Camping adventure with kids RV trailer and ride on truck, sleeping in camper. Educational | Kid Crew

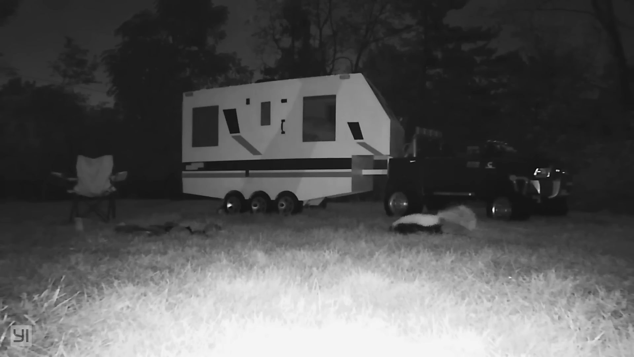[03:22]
The park ranger warned us of animals but I did not expect a skunk. Oh please don't spray us, please don't spray us, please don't spray us. Actually I think he's just helping himself to some leftover s'mores. What's that smell? Eh whatever we're safe in here. And now whose beady little eyes are these? Zoom there he goes! What?